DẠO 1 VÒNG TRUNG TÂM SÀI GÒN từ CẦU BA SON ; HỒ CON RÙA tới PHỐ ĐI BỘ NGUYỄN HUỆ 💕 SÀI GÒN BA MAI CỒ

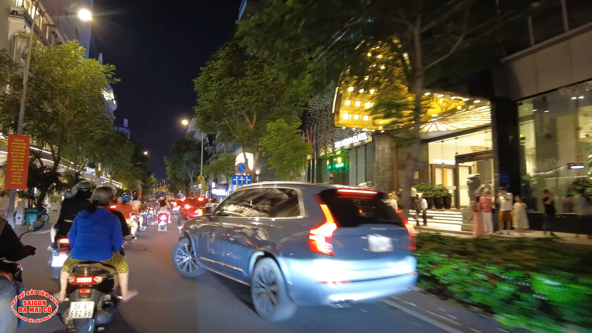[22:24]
tắm hồ tắm Katina nè ngay đây luôn nè bà con có hồ tắm Katina đây nè có cái phòng trà hay là cái hộp đêm đây nè